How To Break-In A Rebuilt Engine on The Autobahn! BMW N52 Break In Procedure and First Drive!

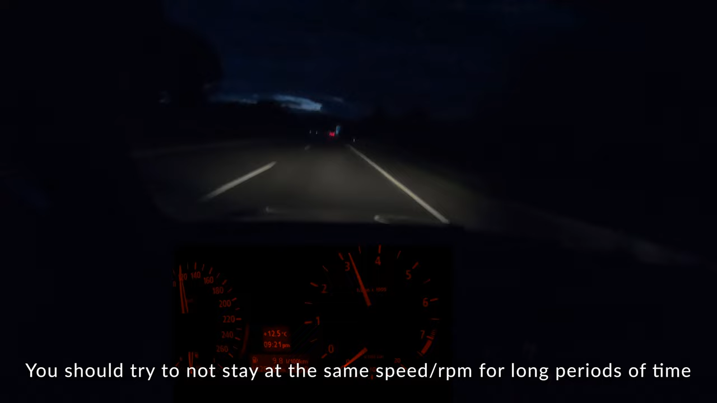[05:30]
while somebody's passing me i'll let them pass i should not be trying to race them but i'm doing this at night when there's not too much traffic around uh yeah so let's try this again slow down i'm in fifth gear and i'm going to do a 50 throttle pull